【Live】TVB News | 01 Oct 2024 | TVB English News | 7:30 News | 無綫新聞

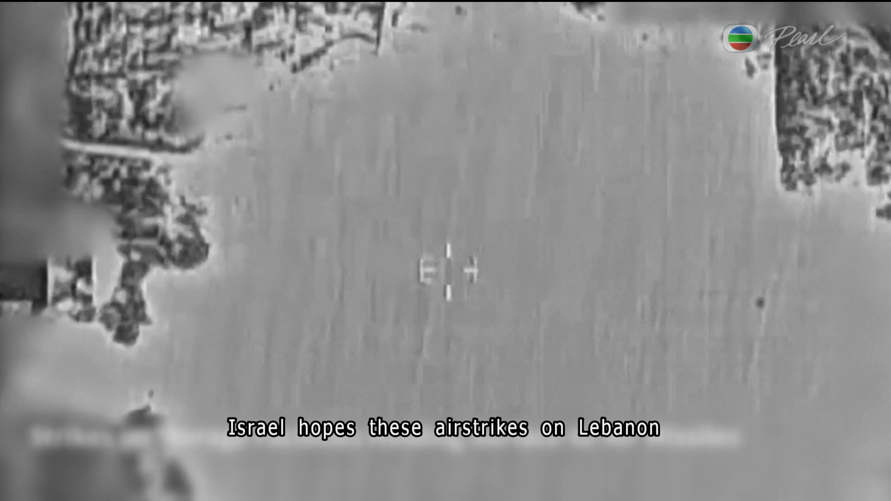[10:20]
Israel hopes these airstrikes on Lebanon can maintain its military momentum after some stunning successes over the past few weeks.